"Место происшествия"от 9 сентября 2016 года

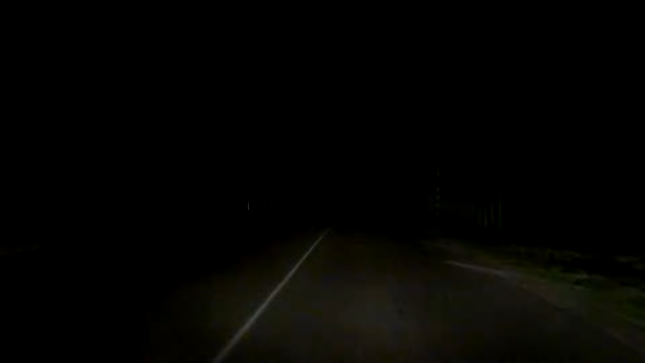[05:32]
Этим летом один из нетрезвых водителей в Капацевичах, заметив служебный автомобиль, попытался скрыться, выключив свет фар. Подвергая опасности жизни возможных пешеходов, он скрылся в ближайшем доме.